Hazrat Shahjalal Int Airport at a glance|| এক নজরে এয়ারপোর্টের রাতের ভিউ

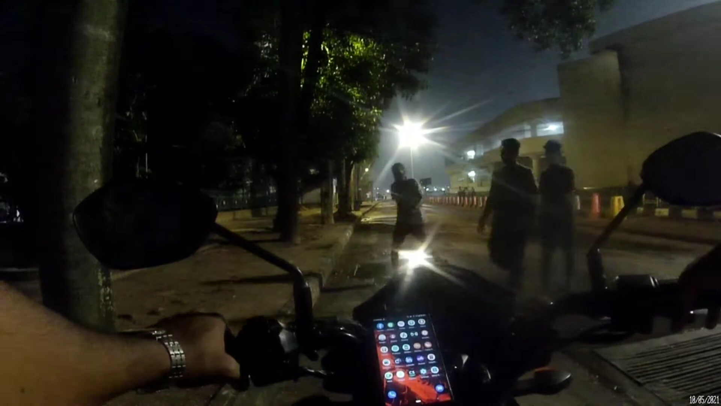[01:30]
আপতের বিয় তা গুরে দেখ বজে কতোটা শুন্দর দেখা জয় চারি পাস্টা আসলে কিছ লাইক কেন্টিন বা পারকিং আর এই ডান পাস্টা হছে বিয় আইটি আর